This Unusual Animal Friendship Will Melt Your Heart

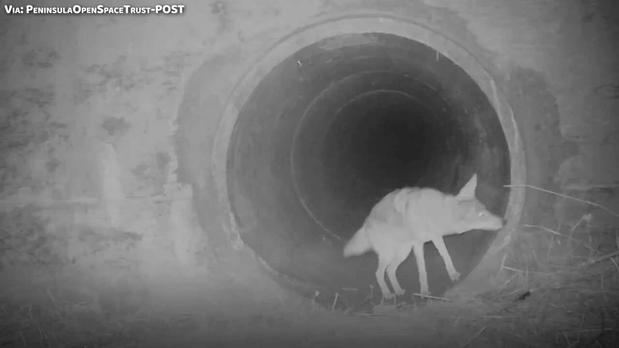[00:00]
This scene of a coyote impatiently waiting for its slow badger best friend,
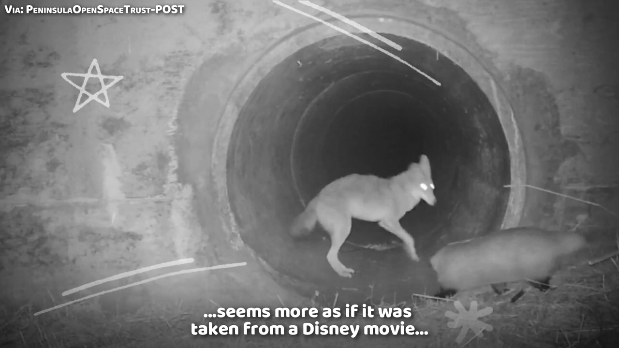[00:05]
seems more as if it was taken from a Disney movie, but it is very real and something magnificent is happening here.